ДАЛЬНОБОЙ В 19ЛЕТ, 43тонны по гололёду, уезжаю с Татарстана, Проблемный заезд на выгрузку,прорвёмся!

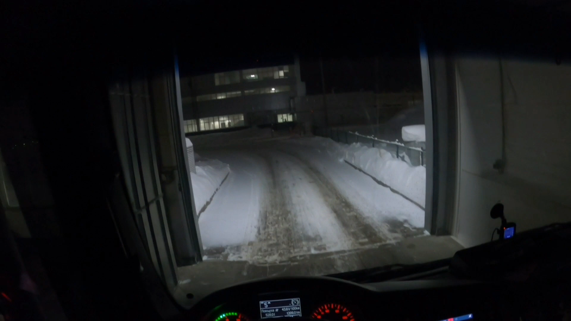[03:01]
подметает это очень кстати нехорошо скользко значит включаем фары давайте кача выйду с кпп подключусь от него нельзя снимать
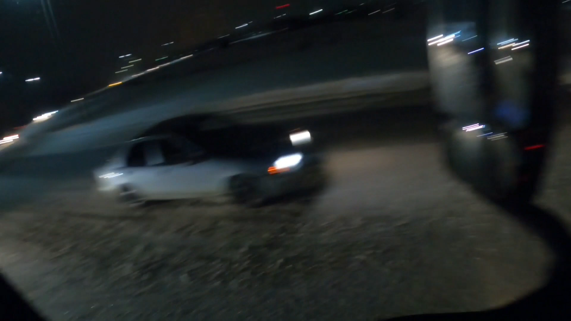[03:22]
да ребята дико скользко вообще аварийно меня сейчас на одном кругу складывать аж
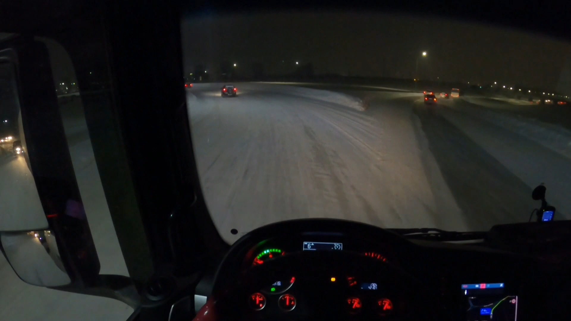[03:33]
начало хорошо вырулил так что самое опасного чай немножко снежок падает колеса горячий растапливают так решил я отсюда проехать на тормоза вообще никакой надежды нет как с горки вы поедете